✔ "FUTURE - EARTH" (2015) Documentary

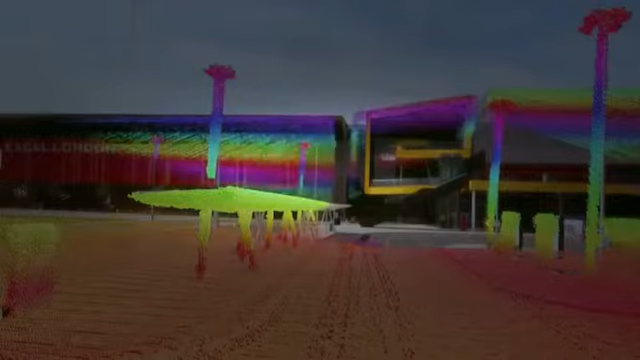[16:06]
We use 64 lasers that rotate and they collect data in a 3D way about the world. It creates what we call a point cloud of information.